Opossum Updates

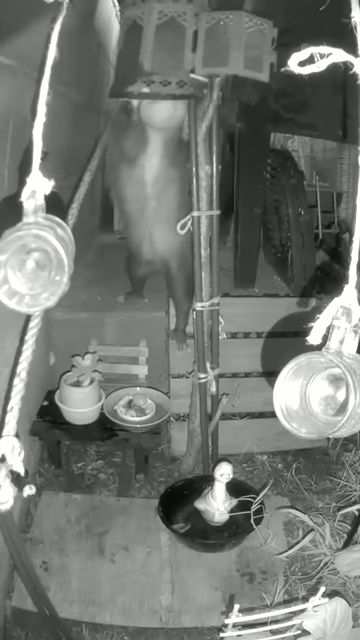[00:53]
I even built him a little Jeffnasium so he could work on his strength, dexterity, and puzzle-solving skills. And he's doing pretty good. He's getting there. God, I can't watch. Let's watch this one play out and listen to some of Doug's song.
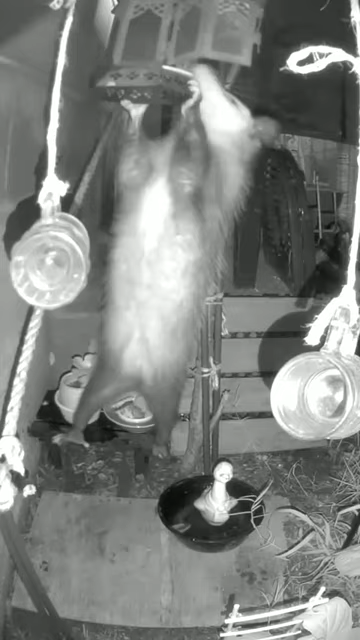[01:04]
What? No. You slid into my life. A known lady of the night. Your beauty and your elegance. Yeah! That's my boy. That was oddly rewarding.
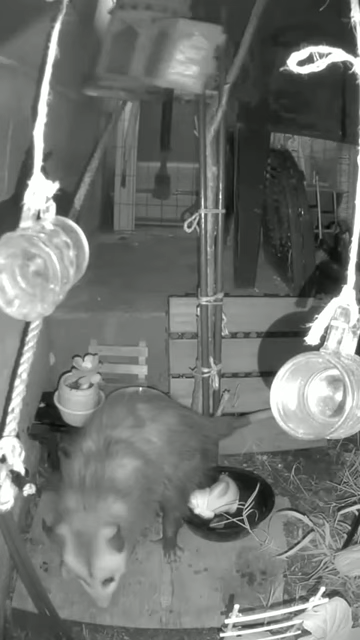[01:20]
Go, Jeff! And that's your Opossum update. As for Linda, I hear that she's working at a club in Miami somewhere.